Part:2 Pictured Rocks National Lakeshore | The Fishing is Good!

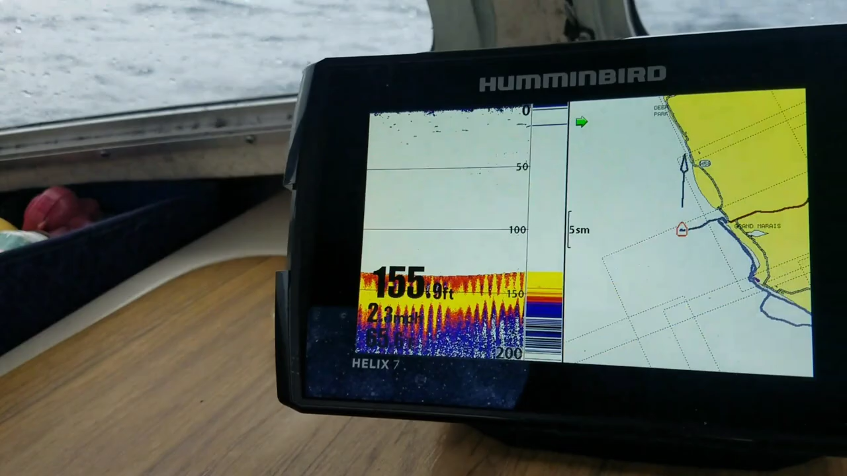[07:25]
Yeah, you can see it's, see if I can get back into the 125s here.
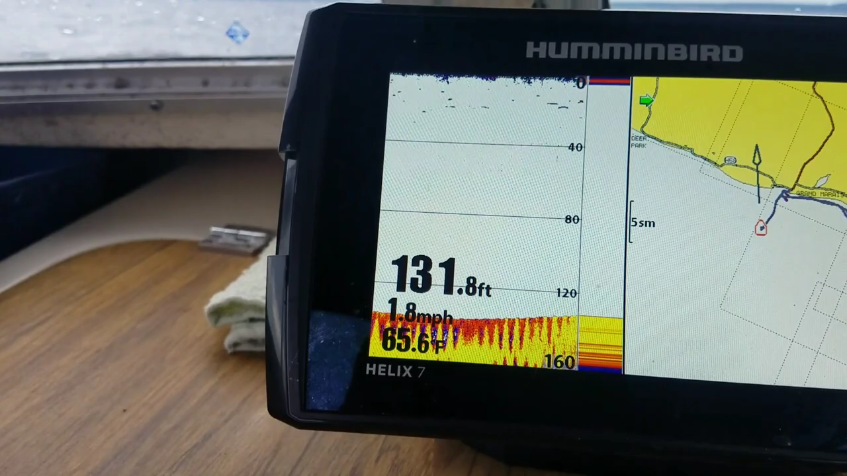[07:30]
On screen: depth 131.8 ft, water 65.6°F, speed 1.8 mph
And I'm doing everything by myself.
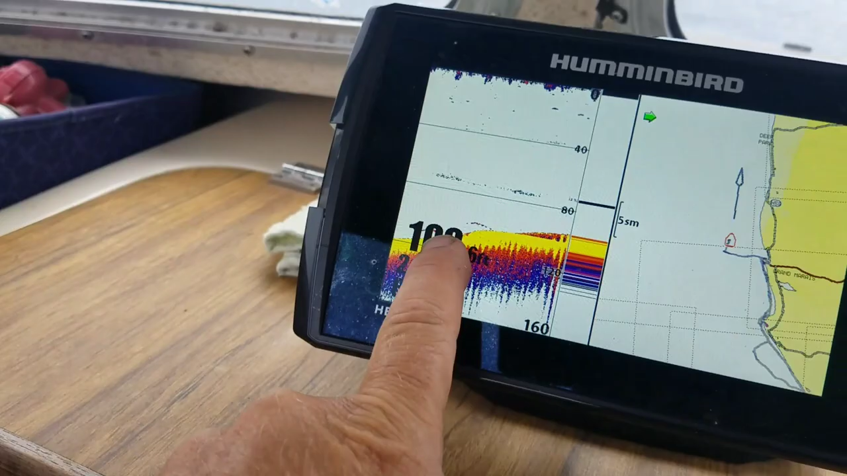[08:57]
That those little arcs are most likely lake trout hanging on the bottom.
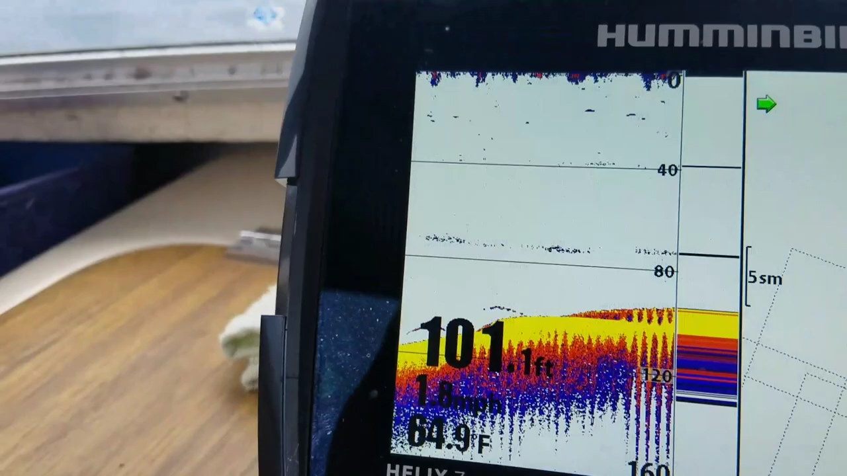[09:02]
On screen: depth 101.1 ft, water 64.9°F
Okay, guys, I think we got another one.